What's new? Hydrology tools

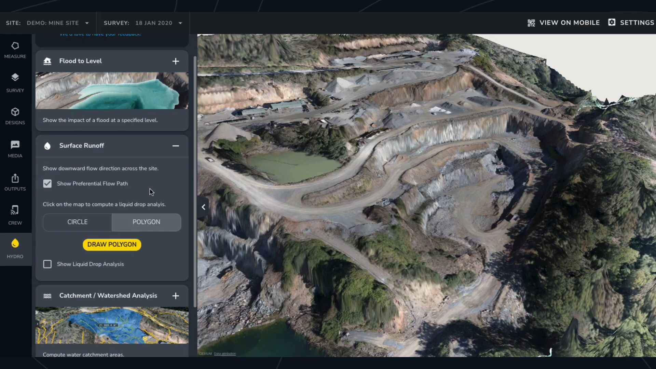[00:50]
simulate water flow direction across your site in response to rainfall or spills for a specific area.
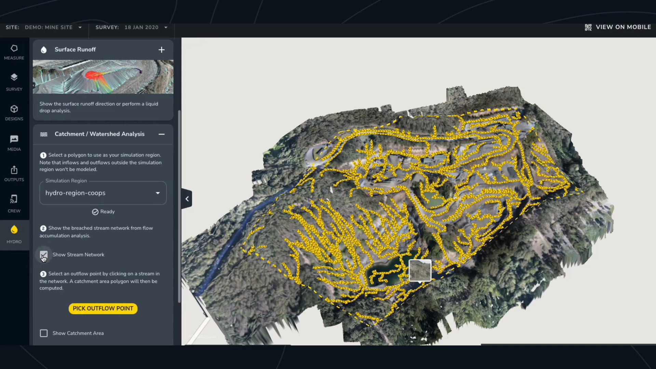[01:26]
The breached stream networks help you visualize where water will flow flow to and from.
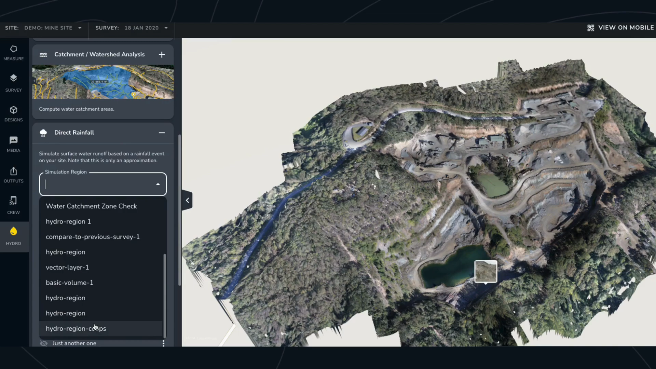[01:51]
runoff using a rainfall graph as input. You can change the simulation name, the length of the simulation, you can download a CSV upload a CSV, change the simulation quality and also change the maximum water depth. Then hit go.
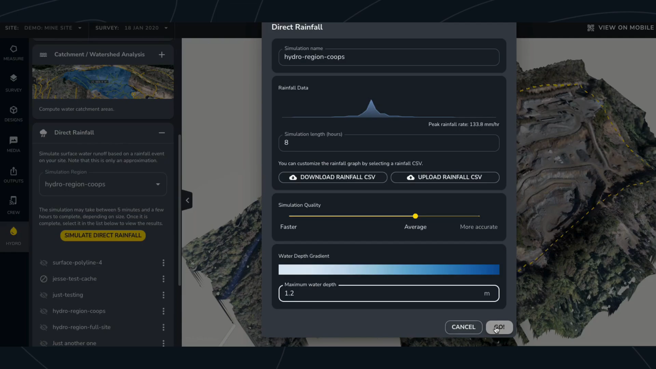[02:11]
Once the simulation is being completed you can then turn on or see visibility of that region
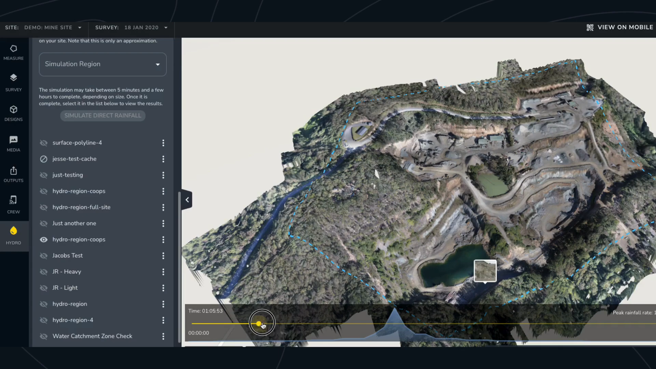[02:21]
and then see how the water depth changes over time based on the rainfall rate. That's it.